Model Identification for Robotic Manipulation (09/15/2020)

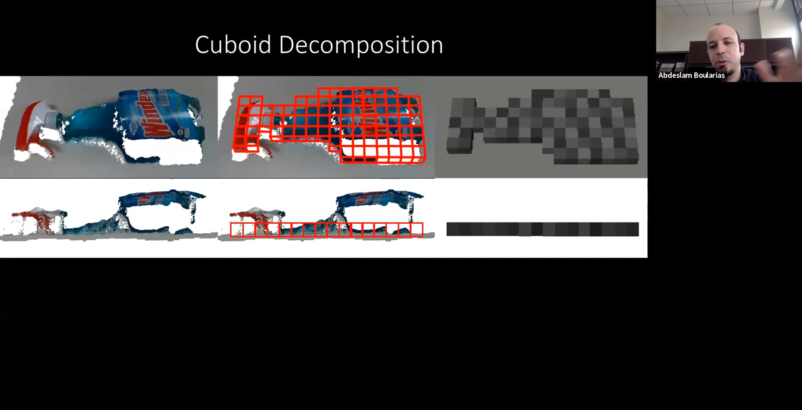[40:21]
And the output is this cuboid representation. But then now what we need to do, and this is where the challenge is, we need to identify the mass and friction of each one of these cuboids based on the motion of the object.